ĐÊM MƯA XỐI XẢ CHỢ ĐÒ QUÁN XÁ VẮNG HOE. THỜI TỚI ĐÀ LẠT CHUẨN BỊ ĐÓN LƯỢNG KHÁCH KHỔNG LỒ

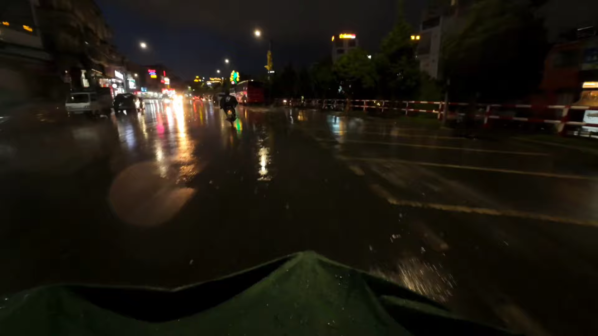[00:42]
7/8/2024. Mình đang có mặt tại con đường Nguyễn Văn Cừ quý vị. Đà Lạt chiều hôm nay mưa muộn quý vị ha. Tưởng không mưa, té ra là tối nay là sẽ mưa. Đó. Hồi sáng nắng đẹp, chiều nay âm u chuyển nhưng mà thấy không mưa luôn.
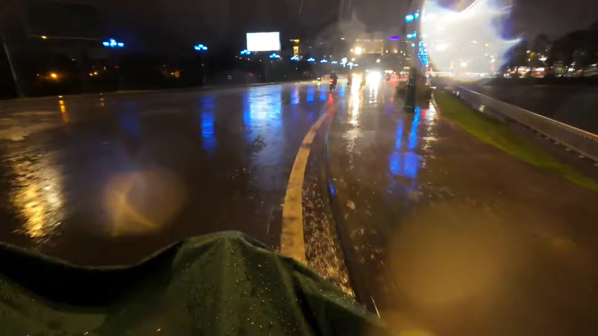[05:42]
Đây là cầu Ông Đào quý vị ha.
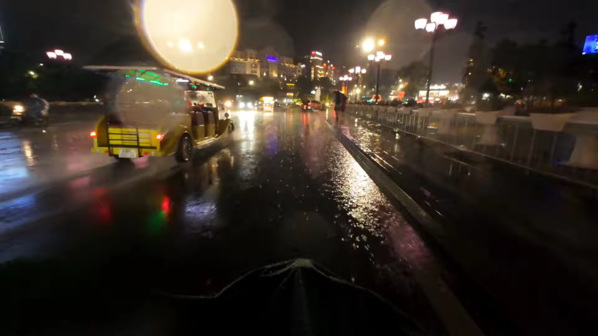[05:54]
Chờ búa gì là nhìn vào trong là thấy đứng hình rồi quý vị. Du khách hầu như là cũng phải nói là không ra luôn. Đa số là thấy toàn người bán không.
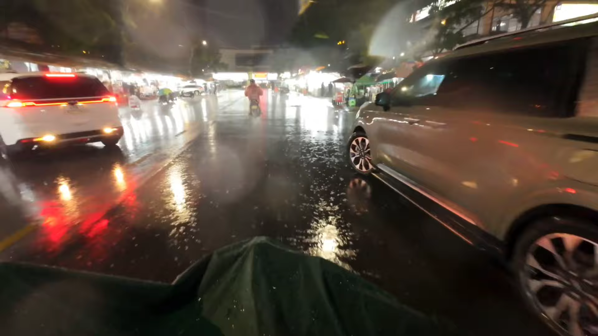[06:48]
Trang vào ha. Trời ơi nhìn cái chợ này quý vị, không một bóng du khách luôn, chỉ sợ vài người thôi quý vị, vài người đi đi lác đác vậy thôi.
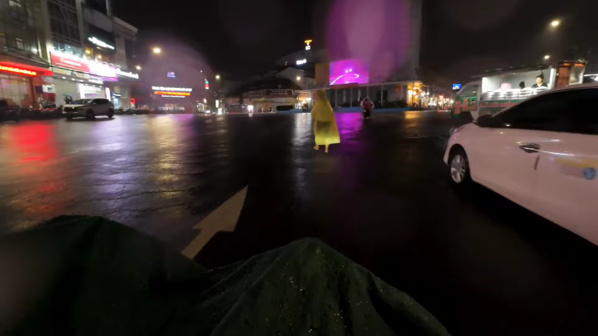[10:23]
đây là khu Hòa Bình á.
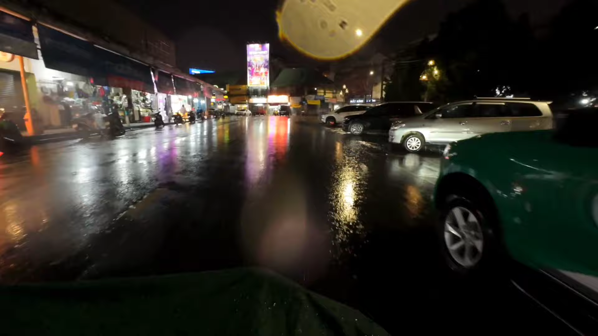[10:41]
À, trời mưa như thế này mà đi ngắm phố xá nó điều hưu, nó vắng vẻ như thế này á. À, bà con mình thế hệ trước mà nhìn cái cảnh như thế này thì cũng rất là nhiều những kỷ niệm á.
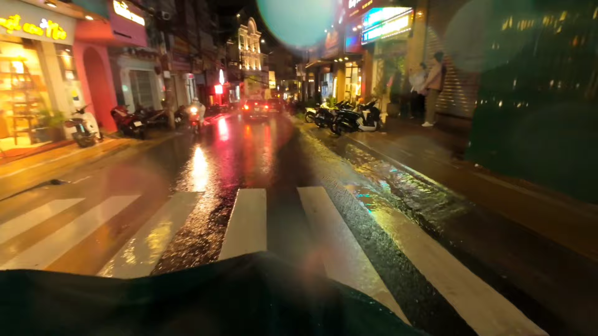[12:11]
Xíu nữa tầm tầm thì khách mới trang trang ra đường quý vị ha. Đây là ông Phố Tây đây.
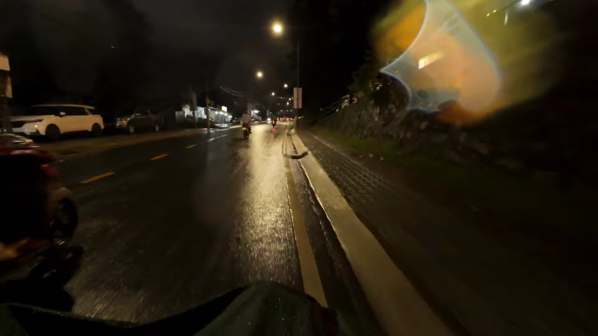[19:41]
Trời cũng ngớt quý vị, nói chung cũng ngớt cho bà con mình buôn bán, chứ mưa tầm tã mà kéo dài suốt cả đêm chắc bà con mình dọn về luôn.
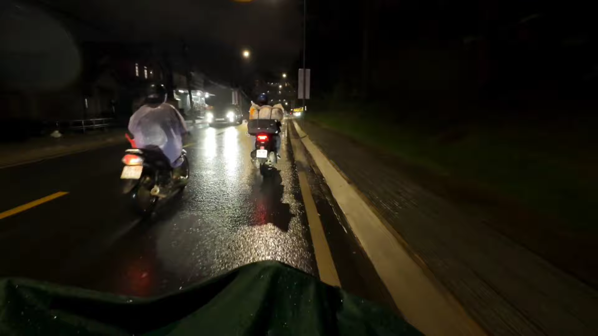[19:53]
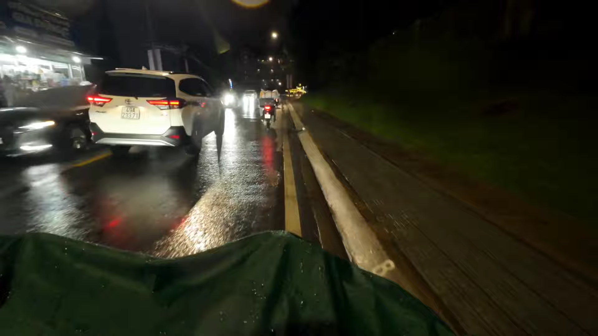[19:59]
Quán xá đây quý vị nè, nó vô cùng vắng vẻ luôn ha.